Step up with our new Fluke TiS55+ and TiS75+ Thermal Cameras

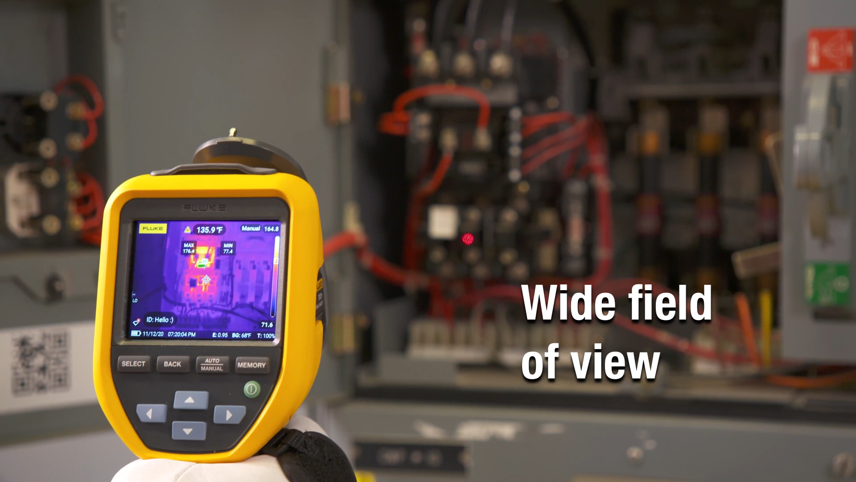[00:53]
On screen: spot 135.9°F
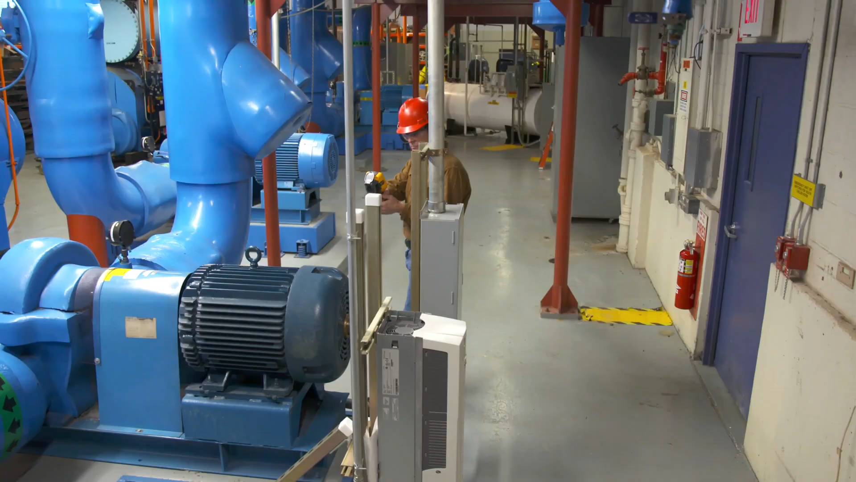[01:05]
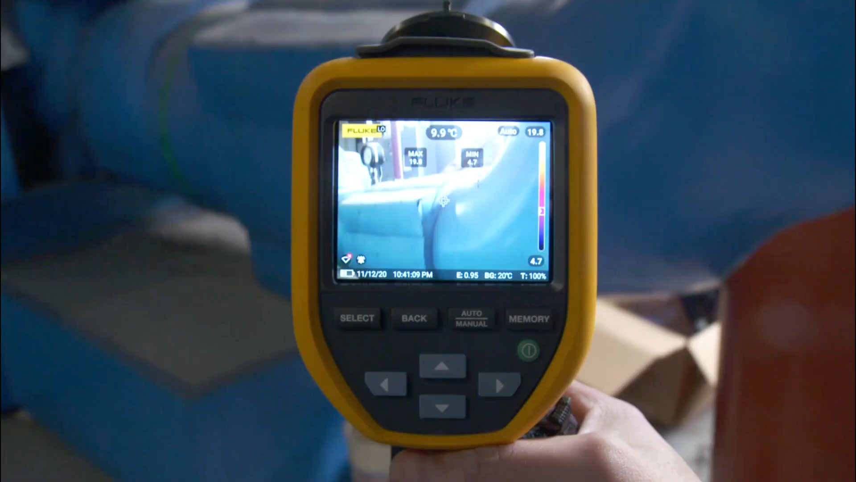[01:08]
On screen: spot 9.9°C
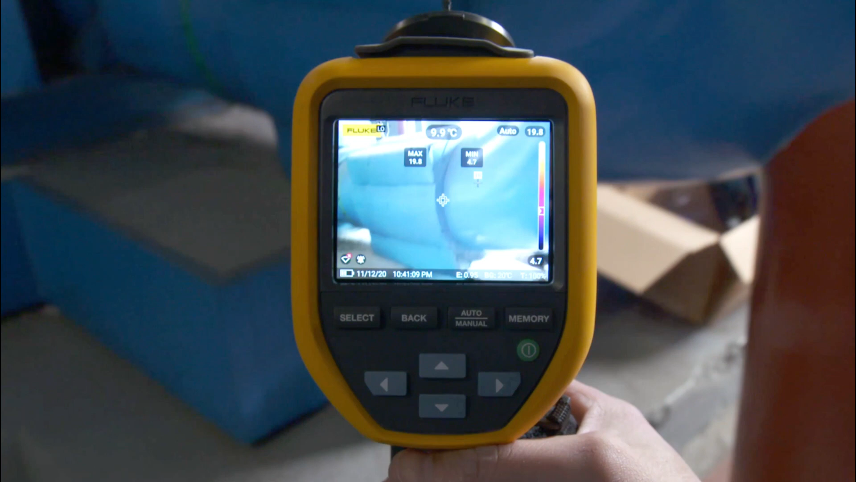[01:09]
On screen: spot 9.9°C
Not only will the TIS 75 Plus alert you to hotspots,